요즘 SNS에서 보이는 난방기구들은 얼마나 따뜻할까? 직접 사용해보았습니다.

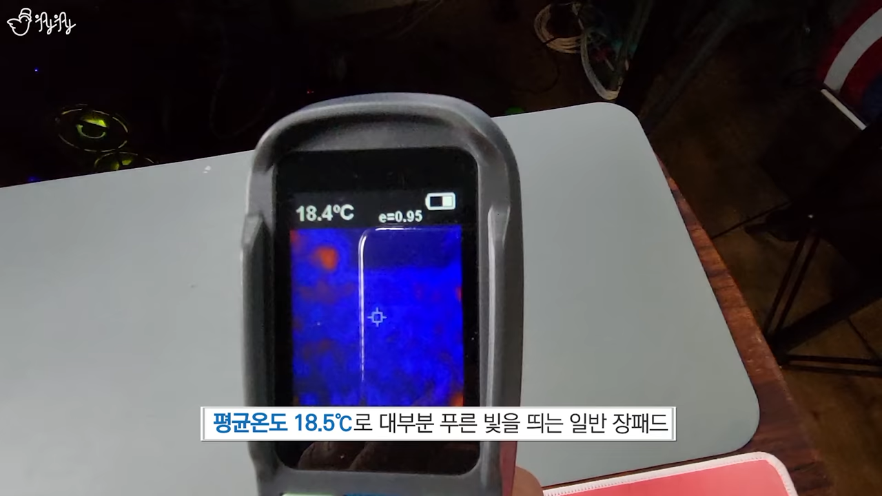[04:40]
On screen: spot 18.4°C
이게 일반 마우스패드 자 지금 확실히 일반 마우스패드는 온도가 높지 않아 가지고 요렇게 18도
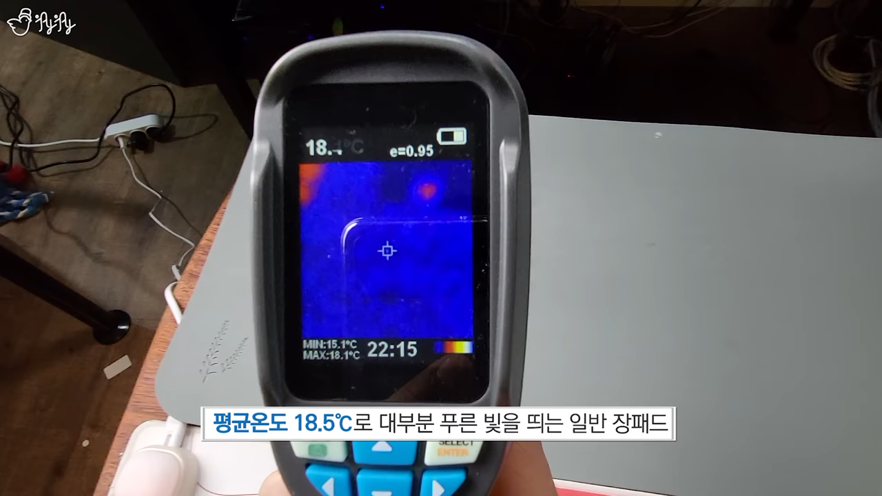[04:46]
On screen: max 18.1°C, min 15.1°C
정도의 온도 보이고 있습니다.
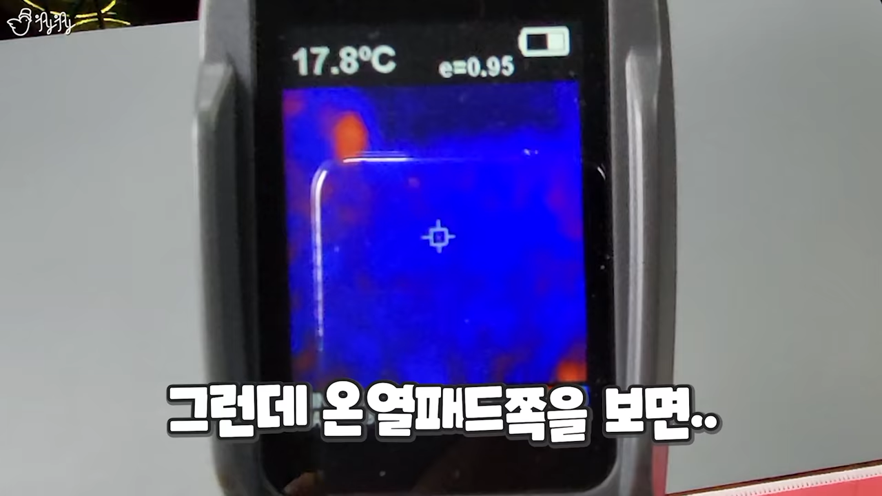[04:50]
On screen: spot 17.8°C
요렇게 자 그런데 밑에 쪽으로 내려오게 되면은 어우 확실하게 빨개지네
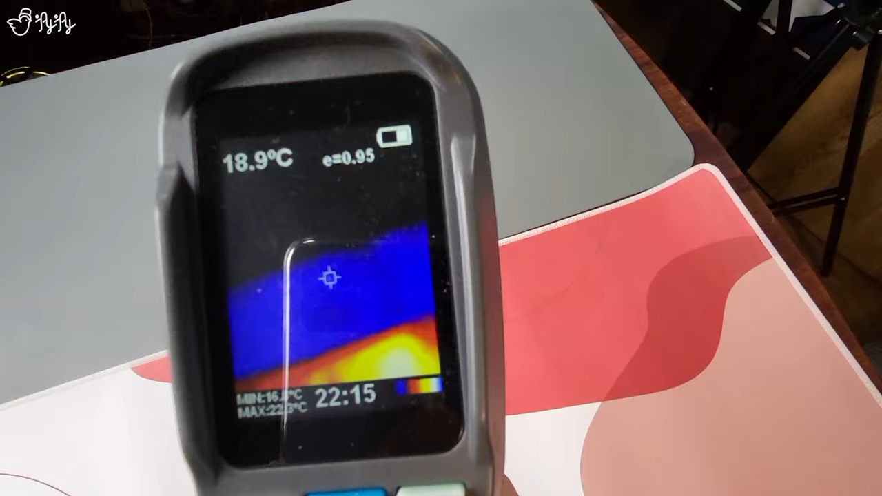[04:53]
On screen: spot 18.9°C
아래쪽이랑 위쪽이랑 온도 차이가 나는 게 색깔로도 요렇게 나타내지고 있습니다.
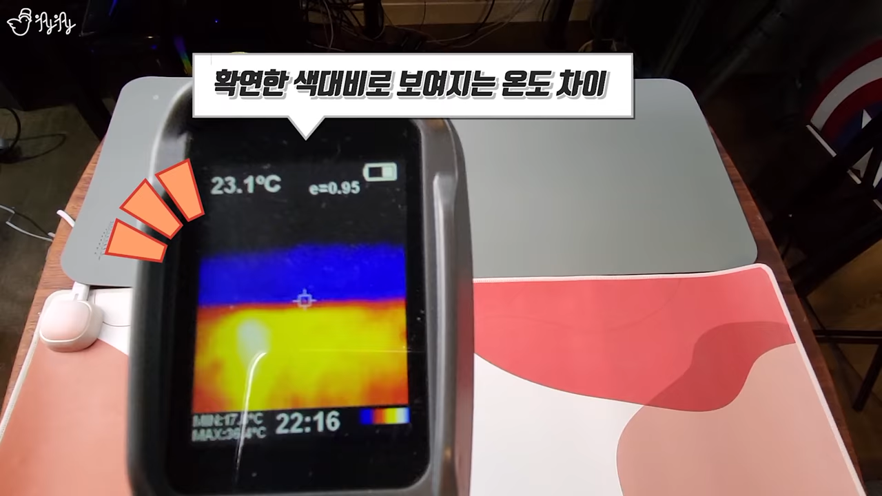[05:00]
On screen: spot 23.1°C
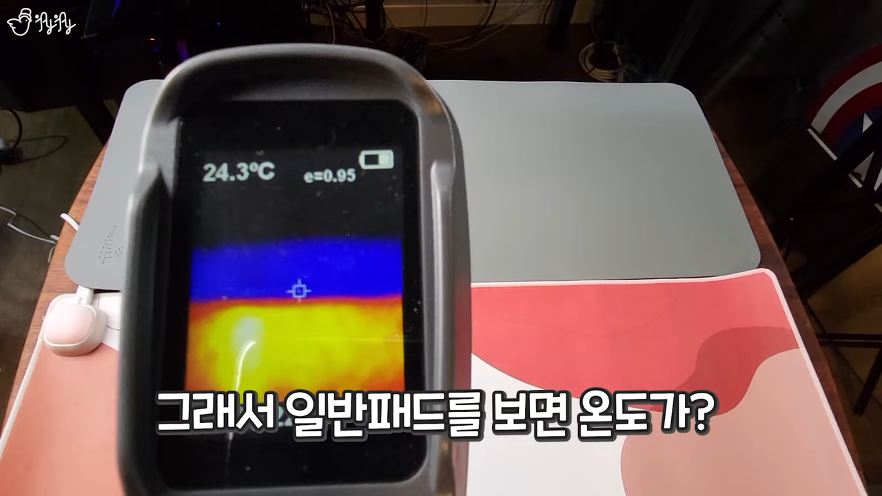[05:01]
On screen: spot 24.3°C
그래서 위쪽으로 가면은 온도가 뚝뚝 떨어지고 아래쪽으로 오면은 39도까지 올라갔네요.
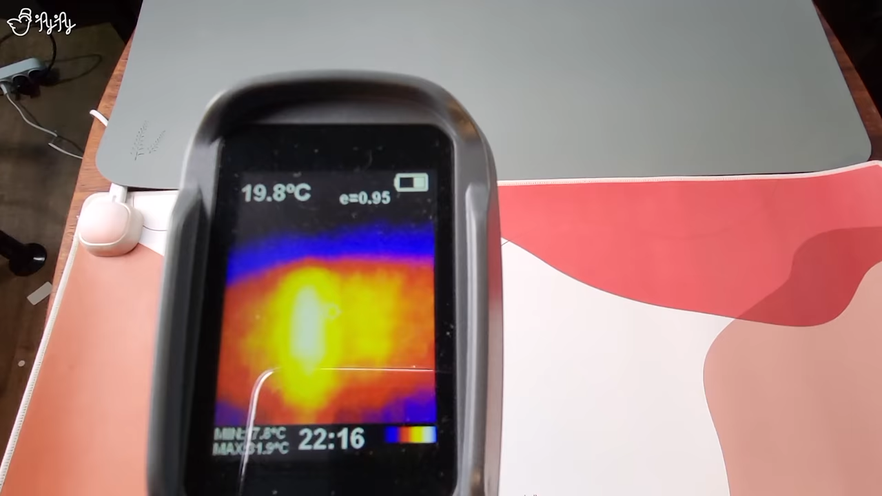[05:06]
On screen: spot 19.8°C
그러니까 일할 때 손 시려우면 되게 불편한다는 생각이 드는데 그게 없을 것 같아 일단 뭔가
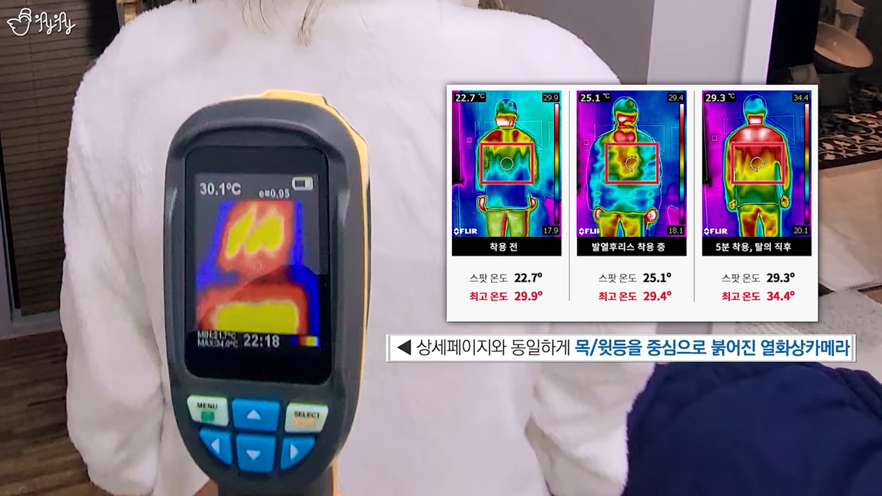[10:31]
지금 여기 머리 쪽이랑 여기 등이 시작되는 지점은 빨간색이에요. 여러분 이렇게.
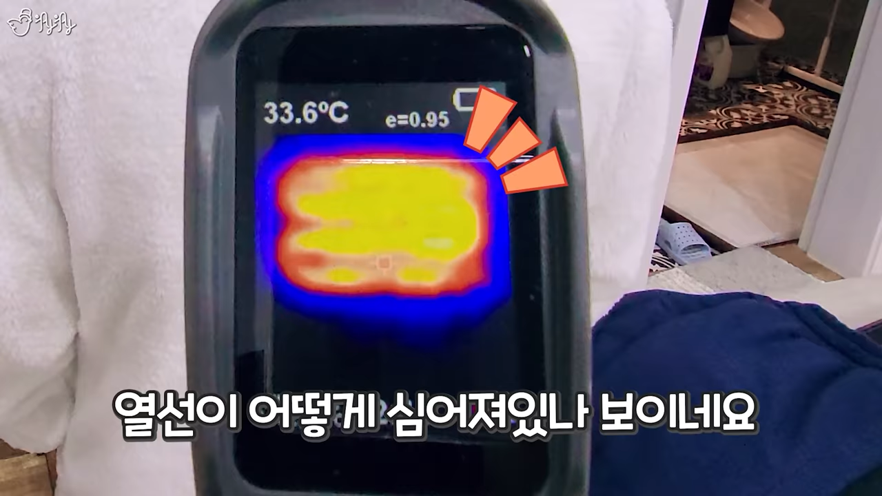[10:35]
On screen: spot 33.6°C
열선이 어떻게 심어져 있나 보이네요. S자로 이렇게 보이네.
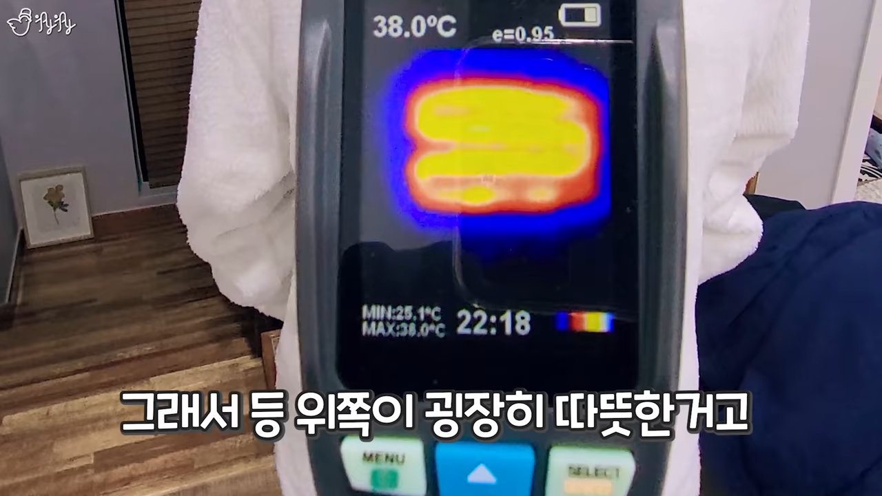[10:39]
On screen: spot 38.0°C, max 38.0°C, min 25.1°C
그래서 등 쪽에 위쪽이 지금 굉장히 따뜻한 거고 밑으로 이렇게 쭉 내려오면은 여기는 또 파란색이야.
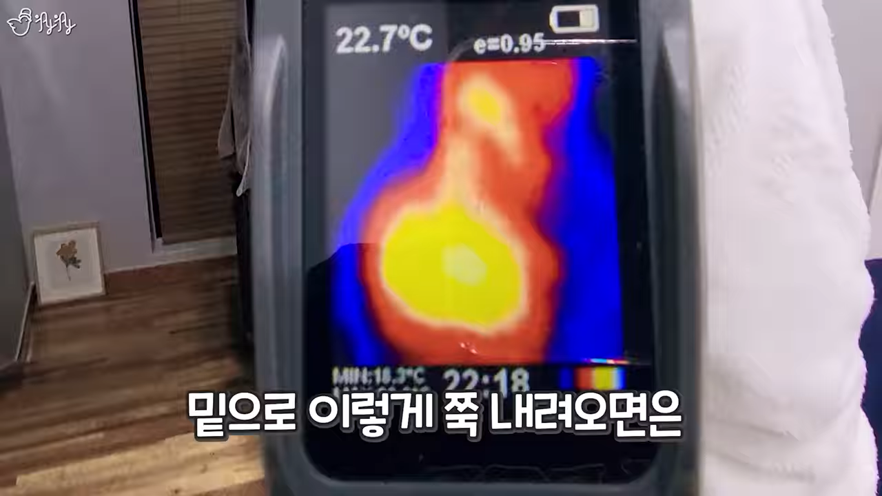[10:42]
On screen: spot 22.7°C
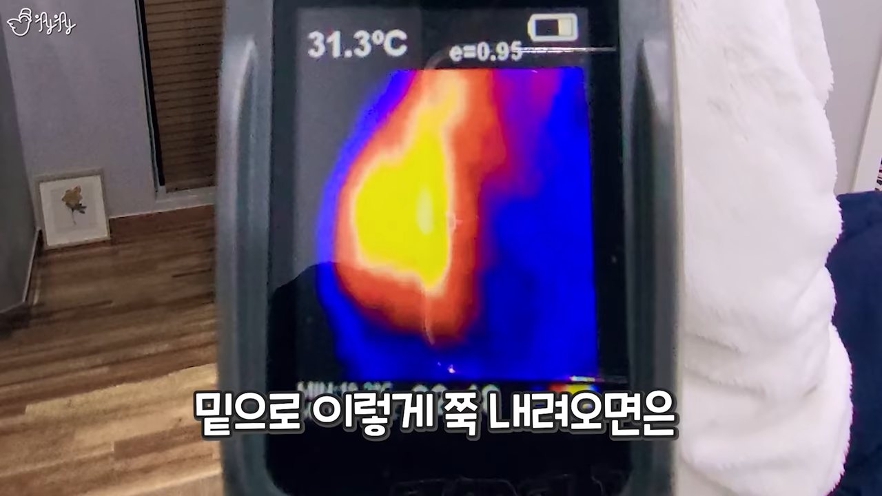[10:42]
On screen: spot 31.3°C
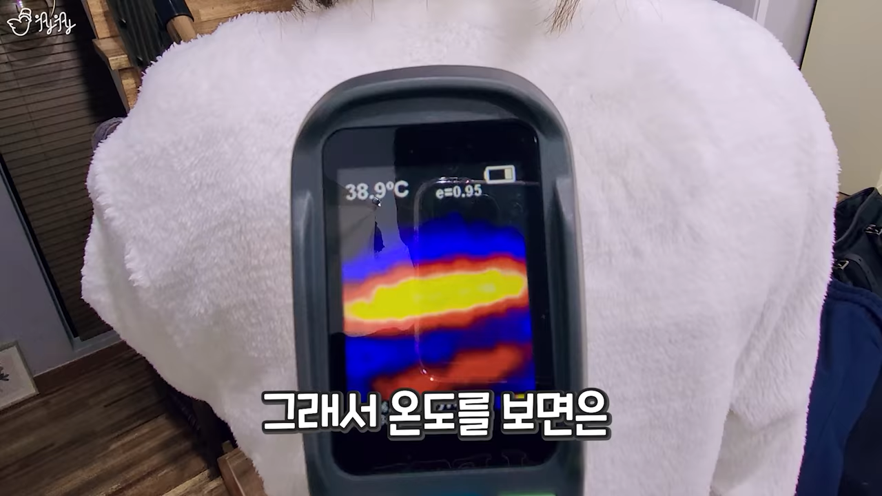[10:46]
On screen: spot 38.9°C
그래서 온도를 보면은 38.9도. 40도도 넘네요. 꽤나 후끈후끈하게 데워지는 것 같습니다.